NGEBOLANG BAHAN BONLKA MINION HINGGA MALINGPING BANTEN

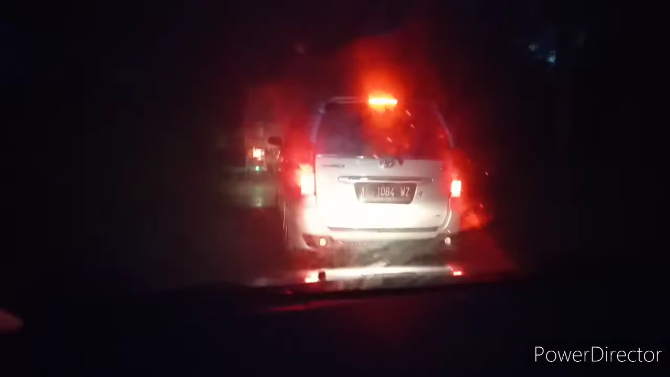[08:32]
ya, ini jalur-jalur truk pasir lewat kebun karet ya, tapi jalannya
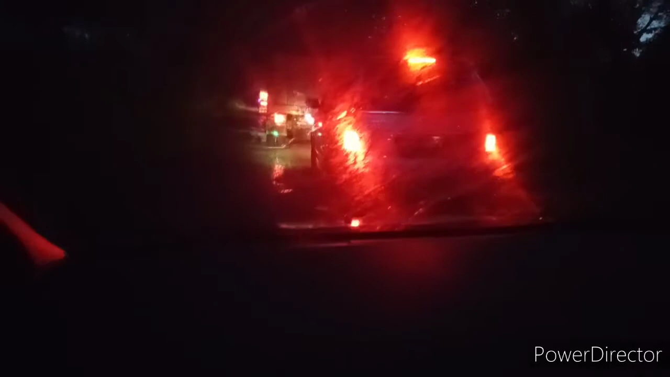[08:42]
keras sih, tapi memang hancur ini sama truk pasir ya. Mudah-mudahan bisa lancar sampai ke Tangerang.